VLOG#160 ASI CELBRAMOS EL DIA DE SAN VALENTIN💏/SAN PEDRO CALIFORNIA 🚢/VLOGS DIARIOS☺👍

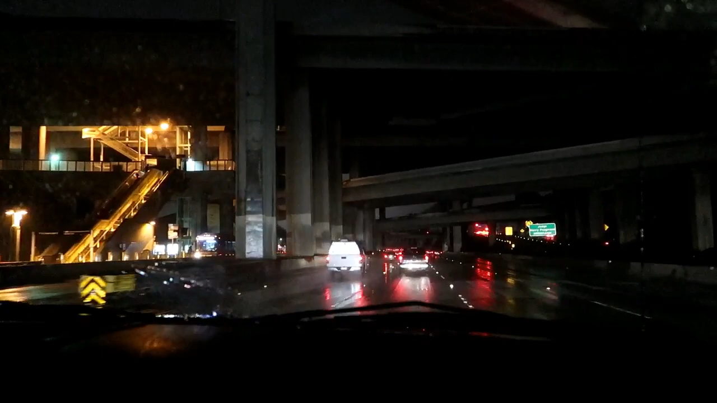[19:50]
Así va a estar. Pero dice la comadre que va a poner lonas. Miren, chicas, en la cámara acaso se ve que estuviera lloviendo, vida. Mira. No, pues. Nada se ve. No se ve que estuviera lloviendo, chicas, está lloviendo bien fuerte. Y nosotros traemos la valija atrás.